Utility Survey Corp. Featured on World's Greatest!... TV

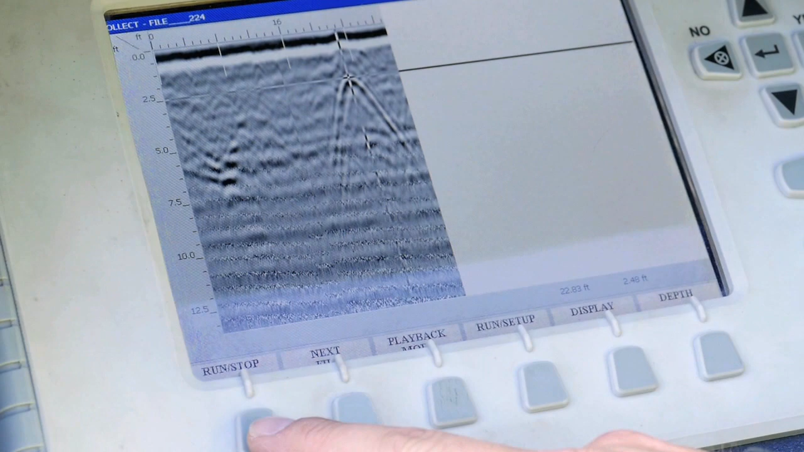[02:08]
We're using ground penetrating radar and electromagnetic pipe and cable technology specifically designed for the purpose. The second service we provide is concrete structure scanning.